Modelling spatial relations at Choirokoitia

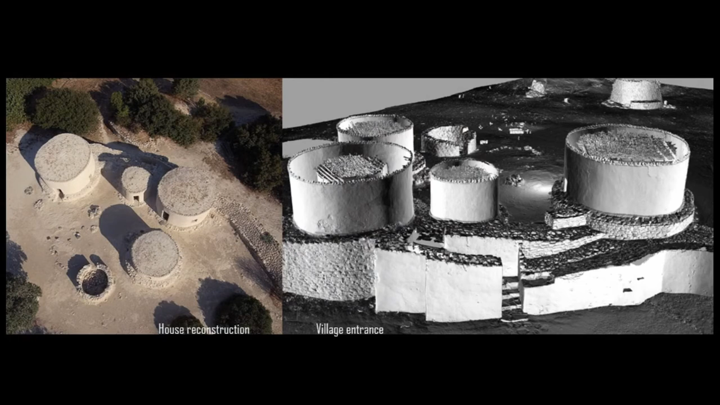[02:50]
which is comprised of these kind of structures, which are very important. This is I forgot to say, this is a UNESCO World Heritage Site. And you can see that this combination of four, five, six, up to six inhabitation units comprise one house, one family house. And this is the entrance to the village.
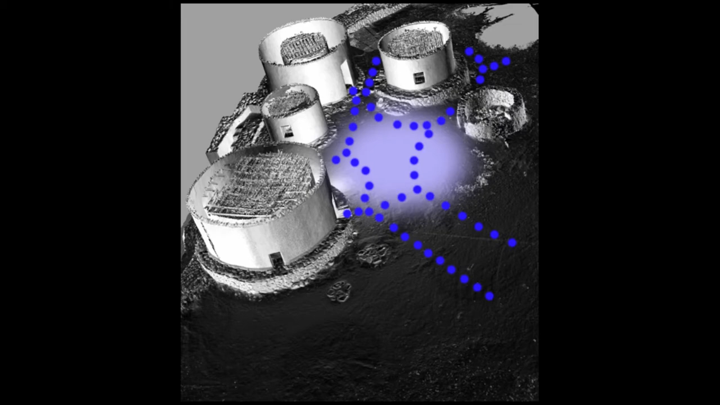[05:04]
the Eastern Mediterranean and Middle East region, as the space where more communal activities would take place, and even rituals. This is the mess, as Isa says, of the current conditions and how the